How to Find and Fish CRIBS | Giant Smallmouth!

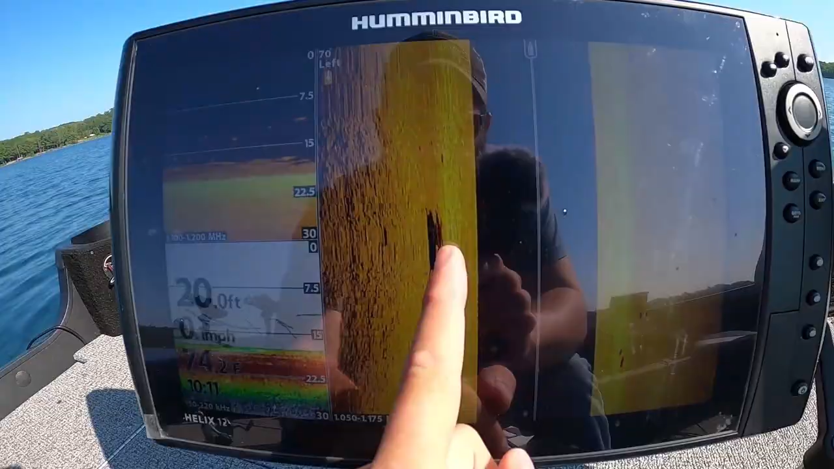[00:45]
On screen: depth 20.0 ft
That's going to be on the left side of the boat, probably about maybe 40 feet that way or so.
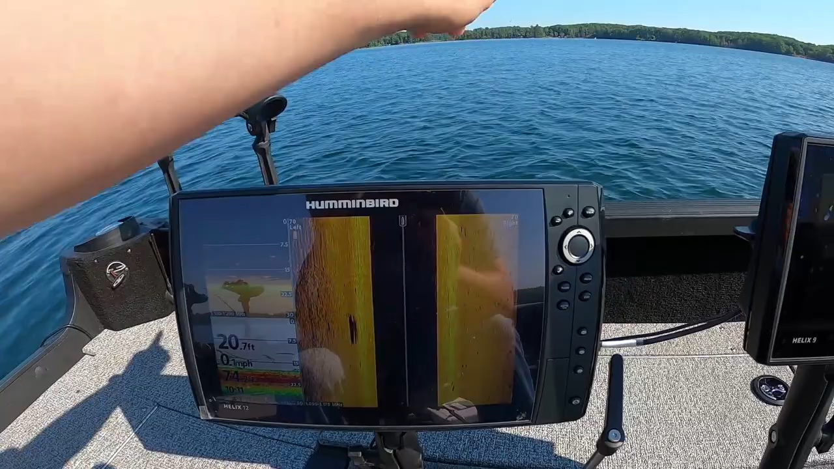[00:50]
On screen: depth 20.7 ft
But I'm already marking lots of fish. All these marks on the screen here, these are all fish.
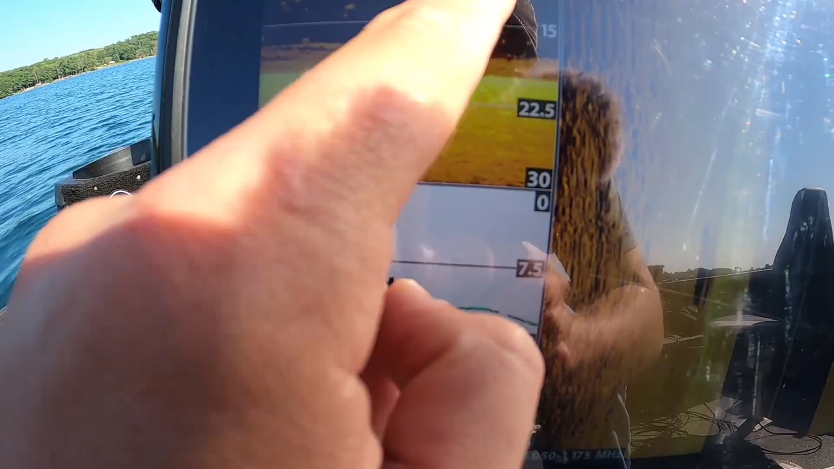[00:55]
fish. And I know I'm not over top of a fish crib, but what we're going to do,
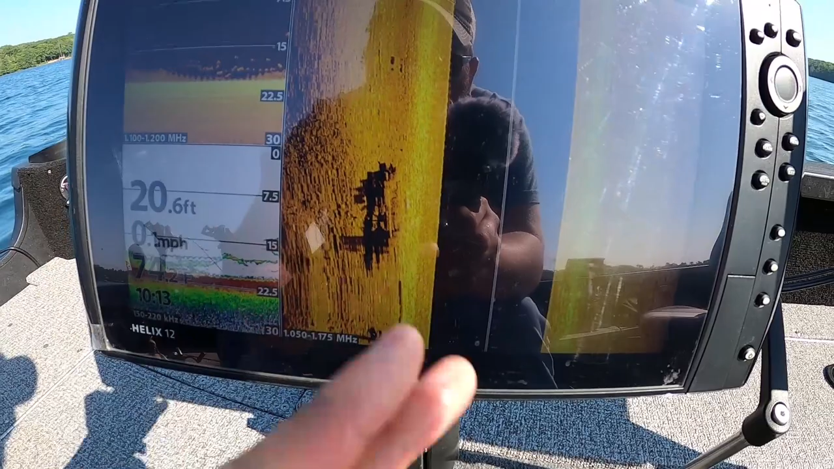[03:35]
On screen: depth 20.6 ft
Now that we're not, we're not moving, the side imaging doesn't read the greatest.
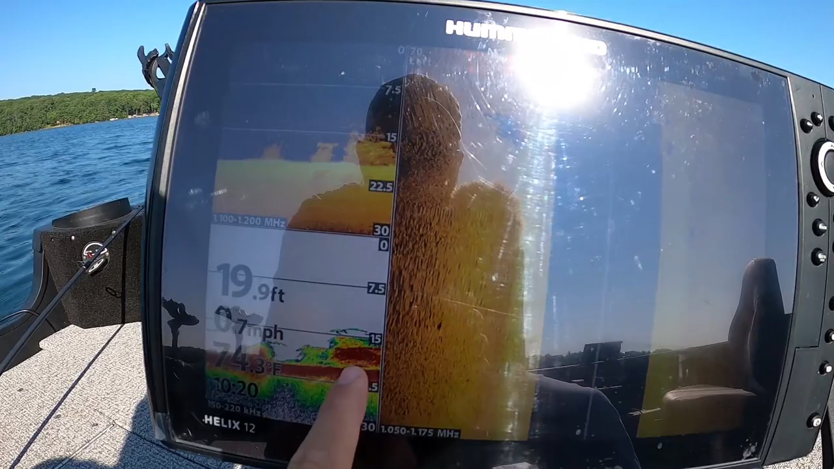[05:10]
On screen: depth 19.9 ft
Here's a fish cribs, fish cribs. There's actually one, two, three.
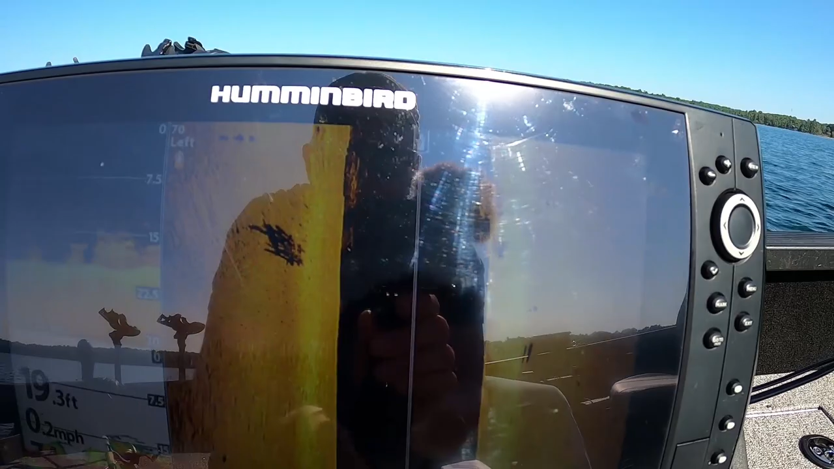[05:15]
On screen: depth 19.3 ft, speed 0.2 mph
I think there's like four fish cribs right here. We are going backwards cause it's double reading that.
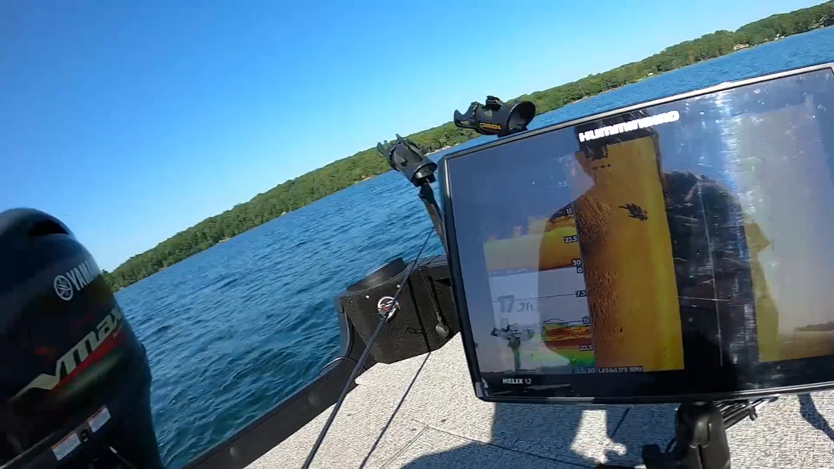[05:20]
But, uh, I'm going to drop the camera down now that we're like right over them. We're going to drop it down again and, uh, see what's on this.
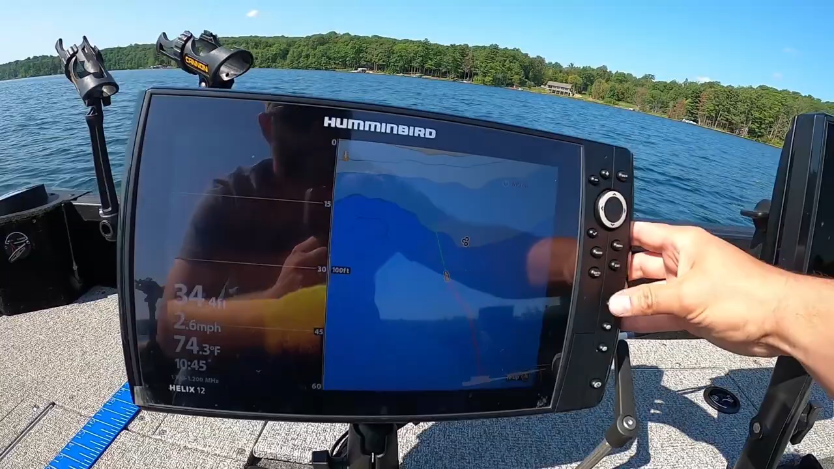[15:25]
On screen: water 74.3°F, speed 2.6 mph
so we got side imaging on the top down imaging on the bottom
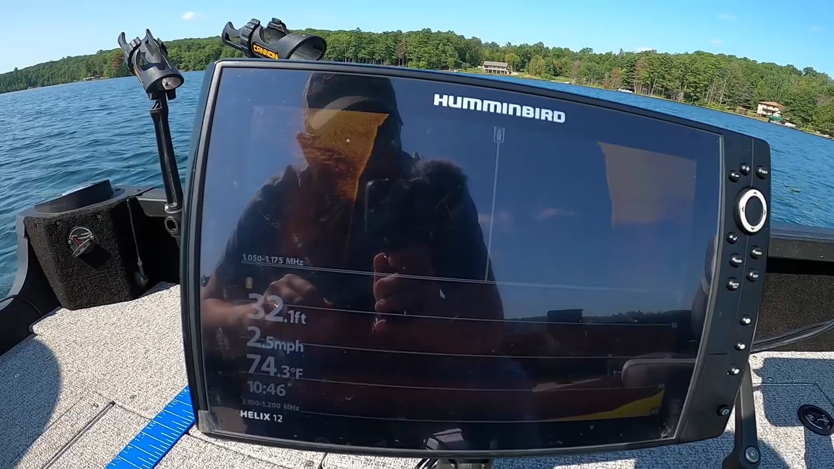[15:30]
On screen: depth 32.1 ft, water 74.3°F, speed 2.5 mph
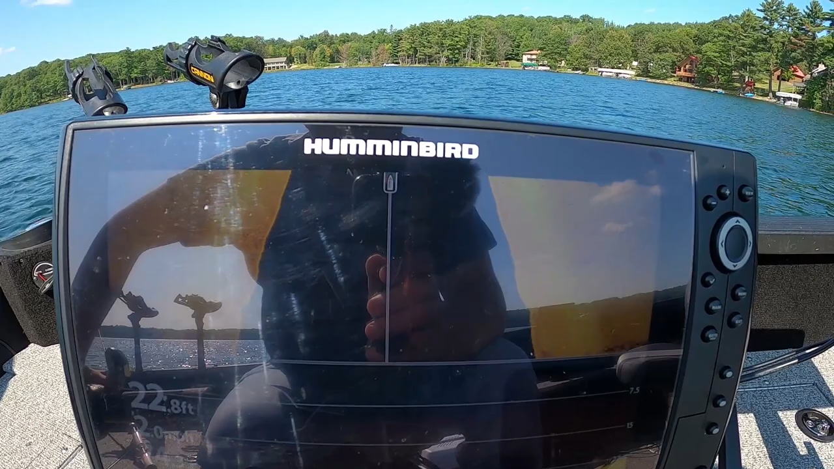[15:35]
On screen: depth 22.8 ft
so here we go they're on the right side of the boat so there's one fish crib in its shadow there's another one
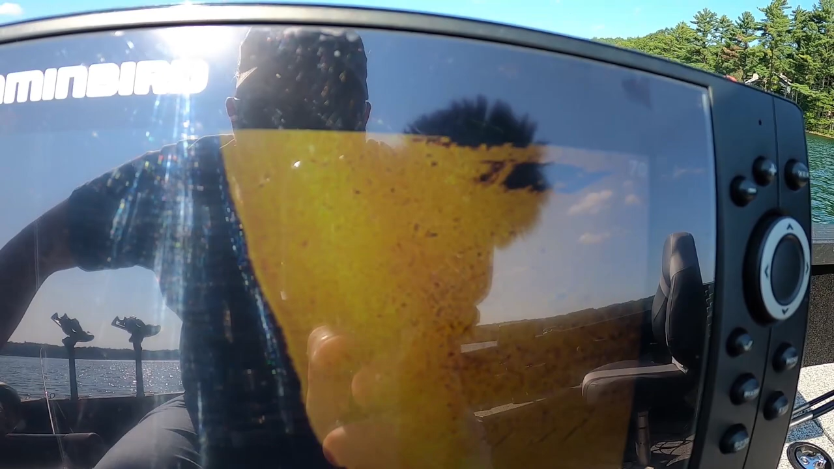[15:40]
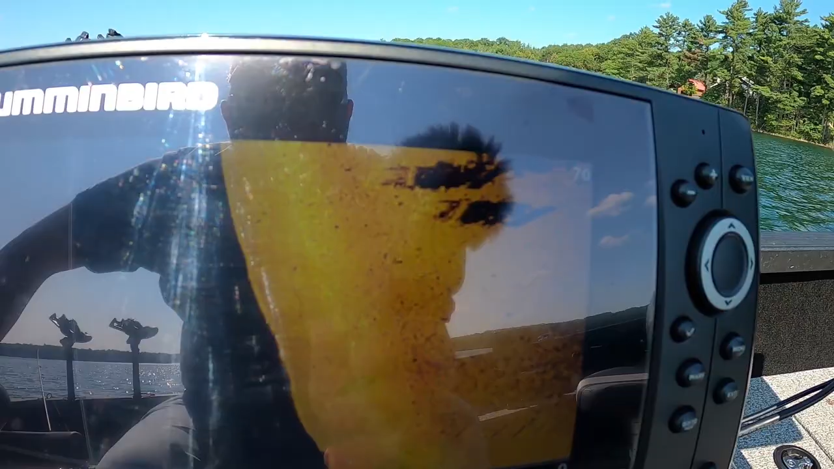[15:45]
so those are fish cribs i'm running chart speed three so there's a whole bunch of fish cribs that is on the right side of the boat so i'm gonna take the boat i'm gonna